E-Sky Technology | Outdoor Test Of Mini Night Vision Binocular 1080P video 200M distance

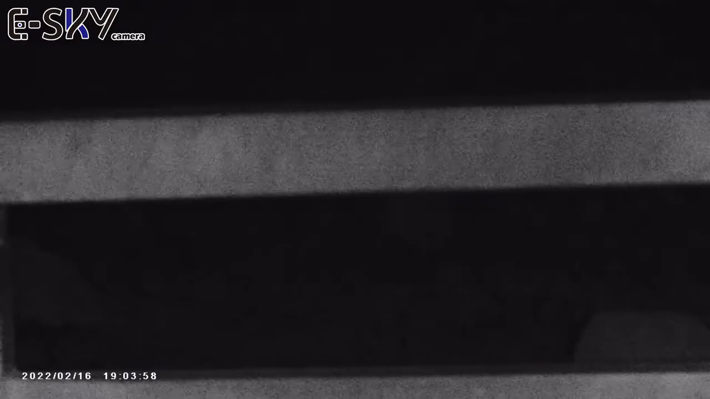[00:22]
is the level one level two level three
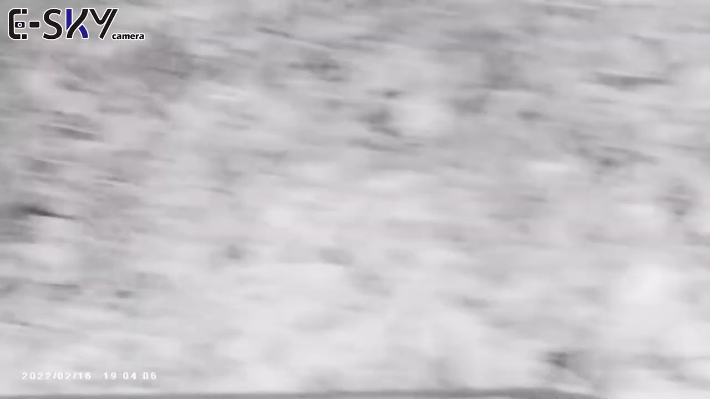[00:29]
yeah
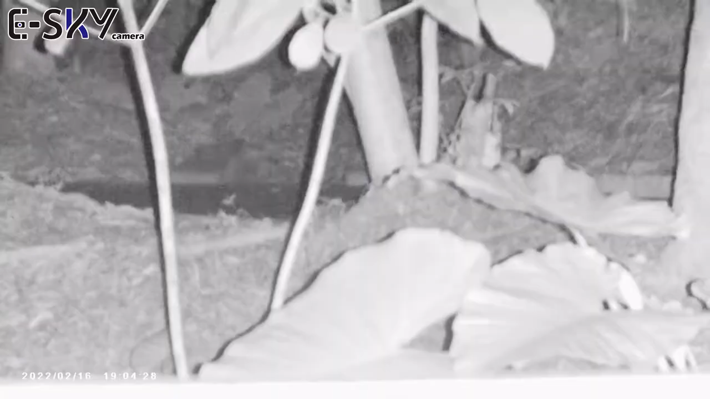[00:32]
this is the level four so the night image will be brighter
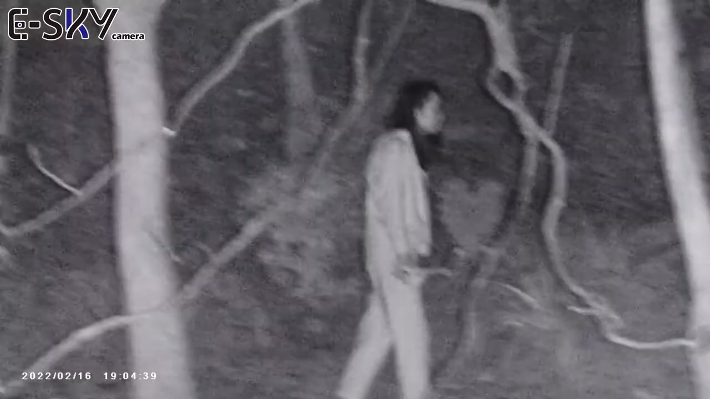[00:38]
okay this is the level
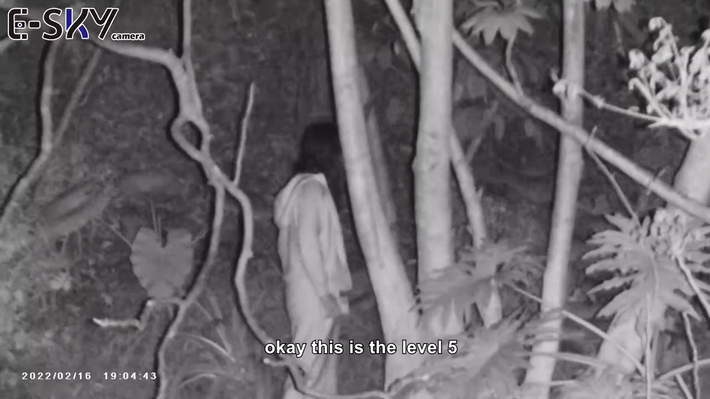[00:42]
five and level six and the highest level is the seven so that means your night image will be brighter than usual